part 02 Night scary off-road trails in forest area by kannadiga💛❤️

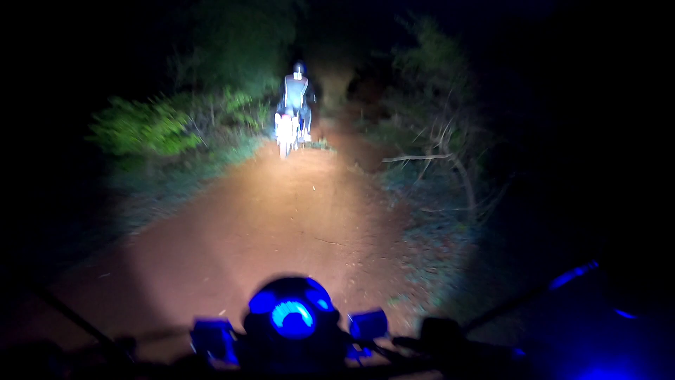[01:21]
ನೈಟ್ ಹೊತ್ತಲ್ಲಿ ಫಸ್ಟ್ ಟೈಮ್ ಫಾರೆಸ್ಟಲ್ಲಿ ರೈಡ್ ಮಾಡ್ತಾ ಇದ್ದೀವಿ, ಒಂಥರ ಮಜಾ ಐತೆ.